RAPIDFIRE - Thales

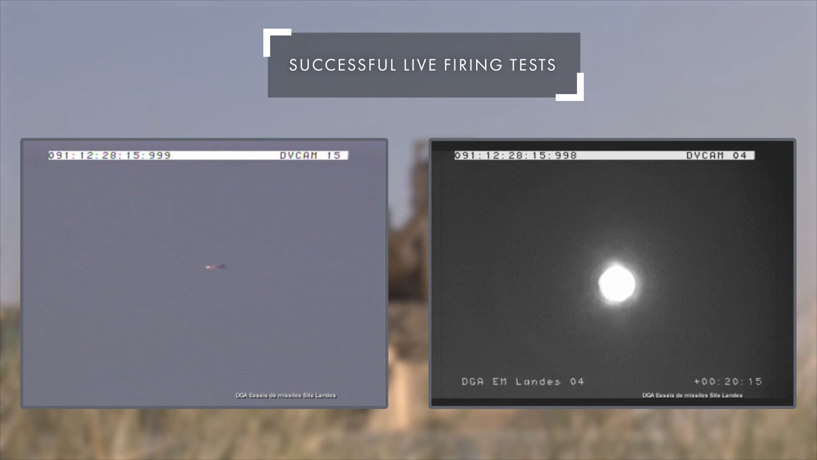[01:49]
as displayed here by the visible and infrared integrated sensors. These trials were performed with the French DGA. The Rapid Fire gun system is able to fire from five different types of ammunition,